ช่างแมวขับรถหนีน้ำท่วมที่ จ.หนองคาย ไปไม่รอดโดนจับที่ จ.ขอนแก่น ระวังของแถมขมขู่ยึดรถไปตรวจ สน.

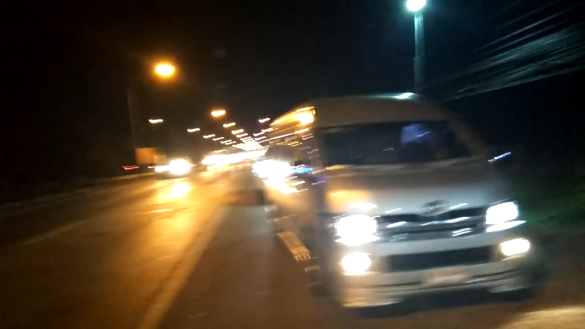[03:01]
ดูโรดด้วย ดูนะครับ ดูแล้วน่าจะถูกนะครับ มีไฟนะครับมีไฟสองจาก สองเลนนะครั
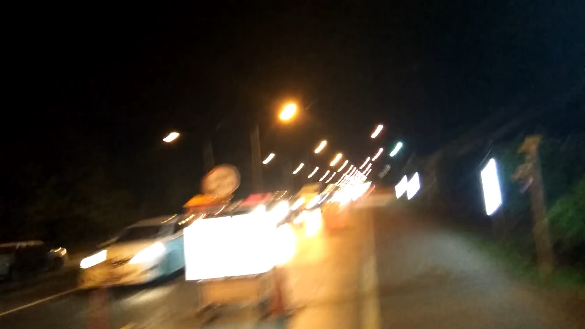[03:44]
มีจุดตรวจนะครับ
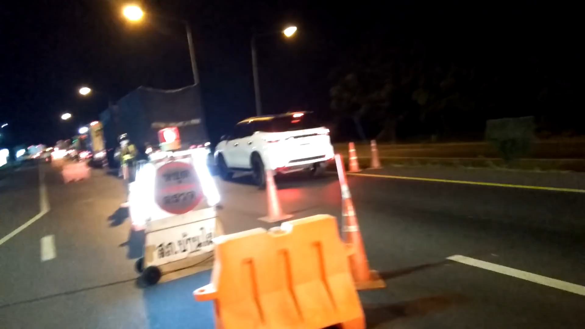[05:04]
ไฟบอกจราจรรยีบร้อยนะครับ
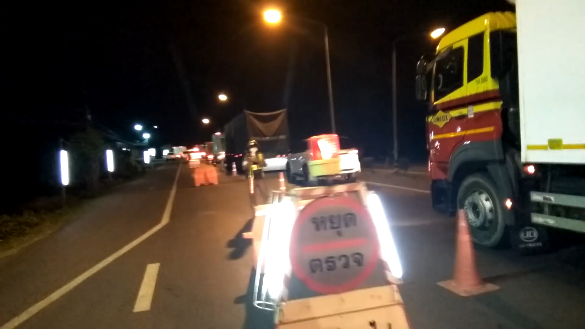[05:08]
รถก็จิดยาวเป็นกีโลล่ะคร